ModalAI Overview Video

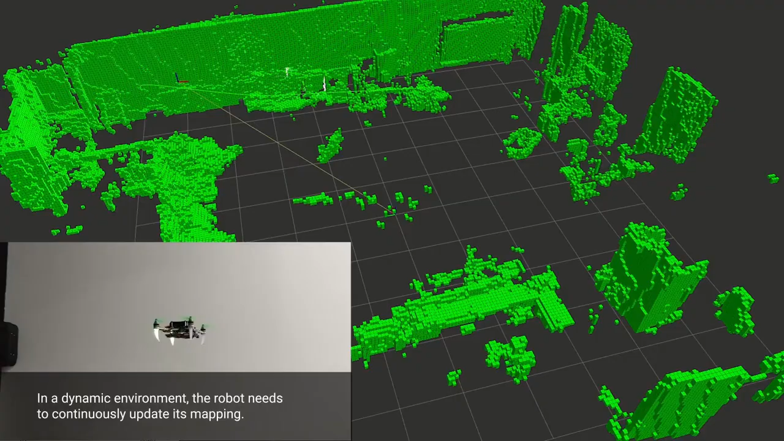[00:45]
build maps in real time with SLAM, and track and detect objects right from out of the box.